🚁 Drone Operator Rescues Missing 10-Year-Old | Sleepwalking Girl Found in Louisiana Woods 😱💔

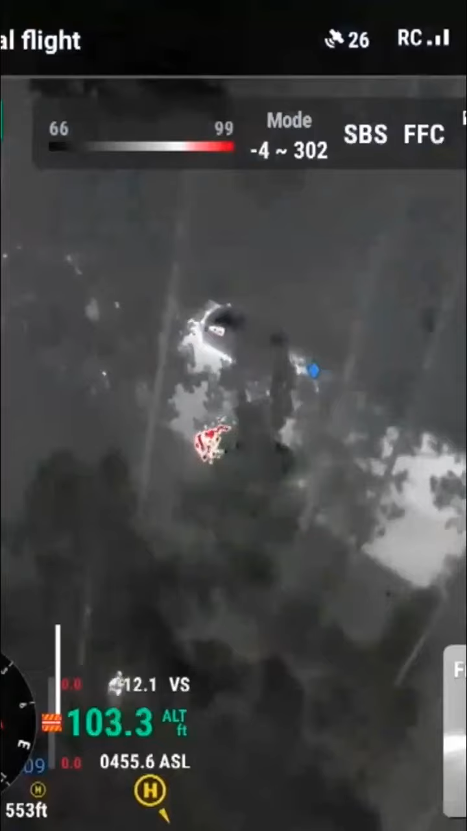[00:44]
Klober's drone is equipped with a thermal imaging camera.
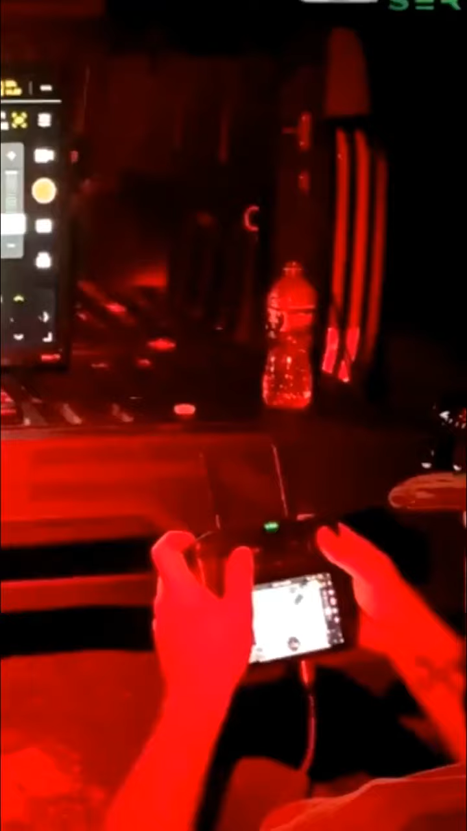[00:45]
It's obviously at night and we're looking for heat. It took just 30 minutes before he spotted something.
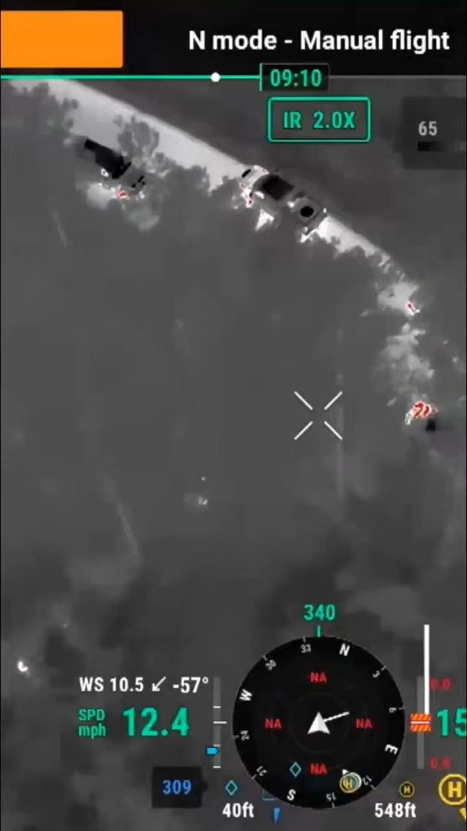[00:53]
It was Peyton. He zoomed in.